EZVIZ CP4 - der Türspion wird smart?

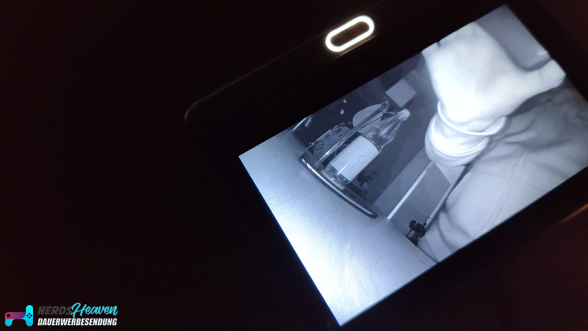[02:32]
Danach richtet sich ein bisschen die Akkulaufzeit. Wir haben jetzt keinen Langzeittest machen können, weil wir auch das Ding einfach bei uns gar nicht einbauen können.